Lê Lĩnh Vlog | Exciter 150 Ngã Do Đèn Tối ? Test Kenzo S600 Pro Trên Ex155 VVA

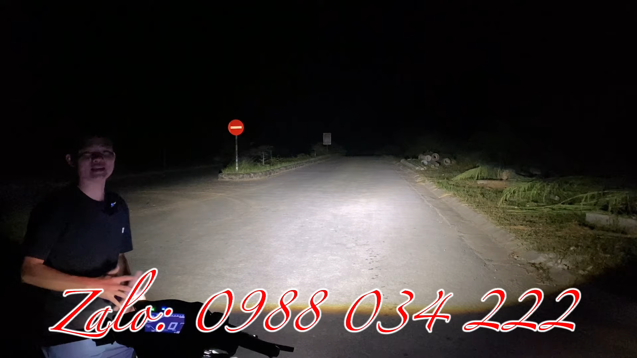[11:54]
Lĩnh đã khẳng định các bạn thế Và đây Bây giờ xuống cốt của em nó đây Đường cốt chân cắt titan Đã yêu mến của anh em chưa Và lên pha của em nó Sang trái Sang phải Thì các bạn nhìn rõ Cái tâm vàng trợ pha ở giữa Vẫn đảm bảo cho anh em mình Một cái đường ua bám Nó quá là tuyệt vời luôn Các bạn chỉ cần đợi Lĩnh một chút xíu nữa thôi Khoảng tầm 3 giây nữa thôi Để có một chiếc xe jean đi qua Các bạn cảm nhận xem Cái ánh sáng của những cái đèn jean Mà thật sự nó quá tối như thế này Có đảm bảo cho các bạn đi